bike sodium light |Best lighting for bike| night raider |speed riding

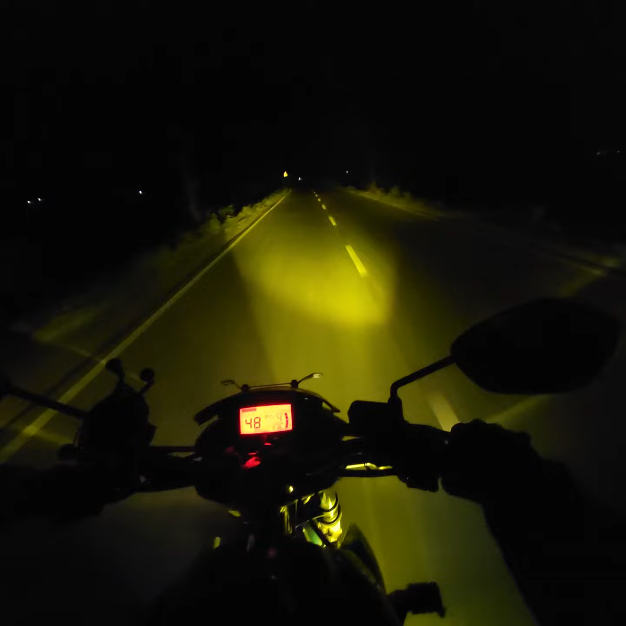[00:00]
Assalamualaikum viewers. Tate motorcycle journey der mojatai alada. Ami er ager blog e bolechhilam je amar garite ami onek dhoroner power use kori. Tar moddhe ami sodium light lagaichi dutta. Tarpor hocche ami 400 watt er ekta main lamp lagaichi etate.